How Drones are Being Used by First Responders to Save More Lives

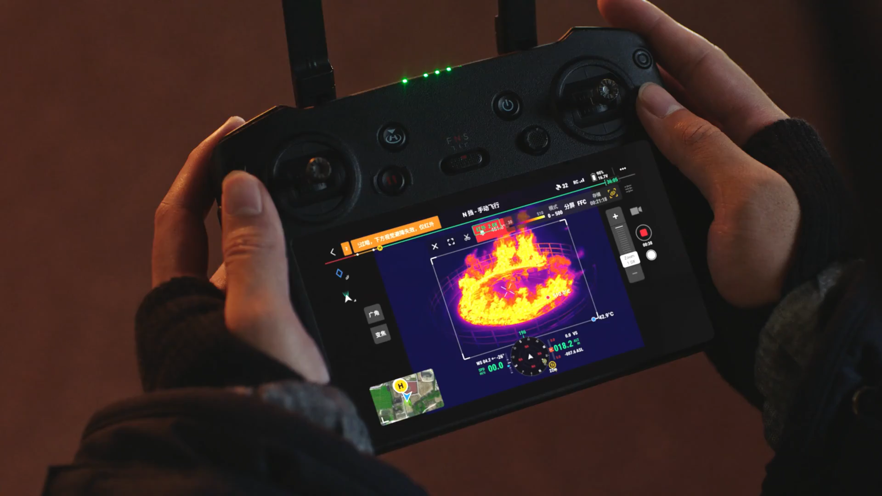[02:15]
drones equipped with infrared cameras provide thermal vision to the firefighters, allowing them to detect things like hot spots, personnel, and even tracked individuals.